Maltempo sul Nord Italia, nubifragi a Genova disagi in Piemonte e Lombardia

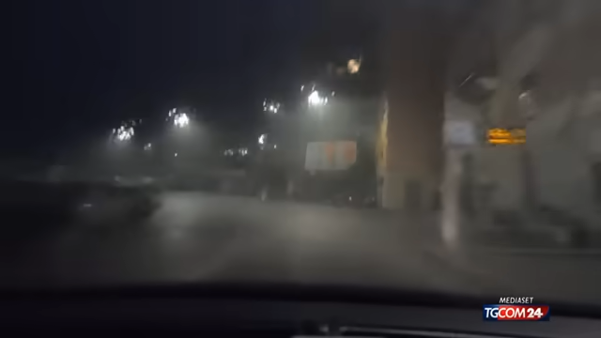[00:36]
Violento nubifraggio a Genova, dove ieri sera sono caduti 80 mm d'acqua in meno di un'ora.